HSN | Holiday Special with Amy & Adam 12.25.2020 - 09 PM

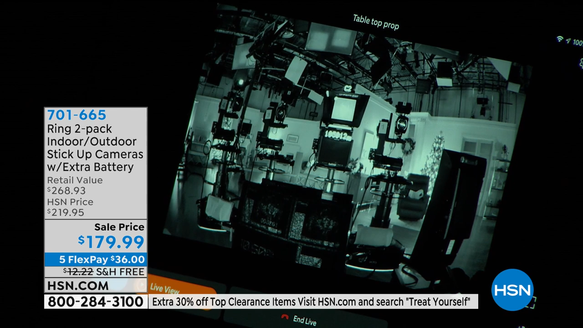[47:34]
and this has extraordinary industry-leading night vision. From a Ring product, we're going to expect a lot. This does not disappoint.